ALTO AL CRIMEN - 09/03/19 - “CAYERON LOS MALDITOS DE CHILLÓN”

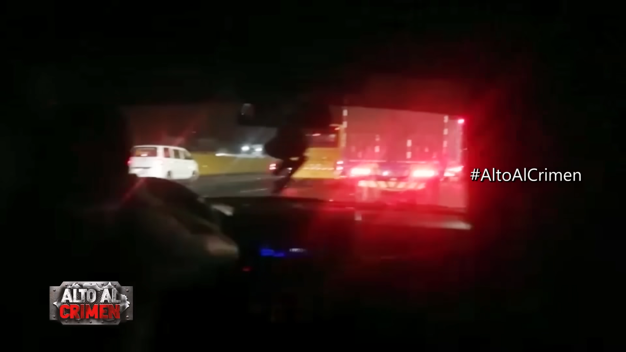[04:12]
Efectivos de la Dirección de Inteligencia de la Policía, en coordinación con personal de la DIPROVE Centro, dieron un duro golpe a la delincuencia. Ellos obtuvieron información sobre una banda criminal que se hacía llamar Los Malditos de Chillón,
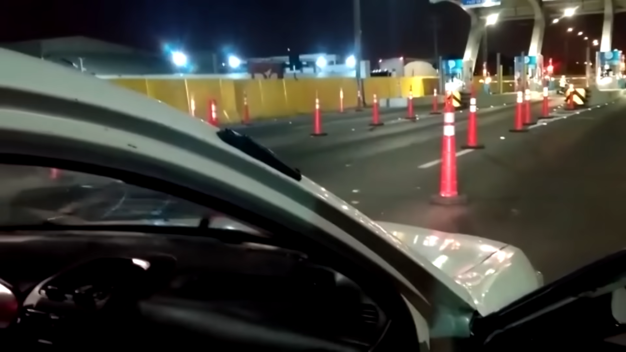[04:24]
cuyos integrantes se dedicaban a robar autos en diferentes zonas de la capital,
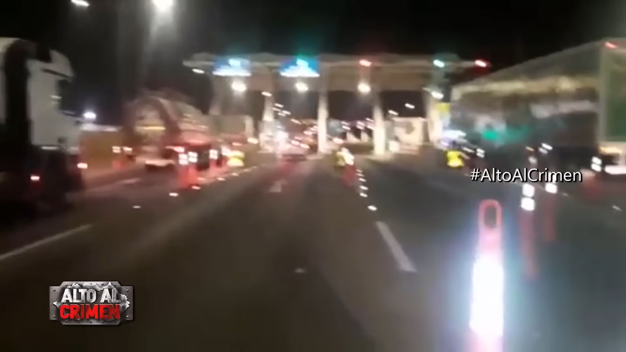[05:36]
La intervención tuvo lugar a pocos metros de un peaje ubicado a la altura del kilómetro 25 de la Panamericana Norte en el distrito de Puente Piedra.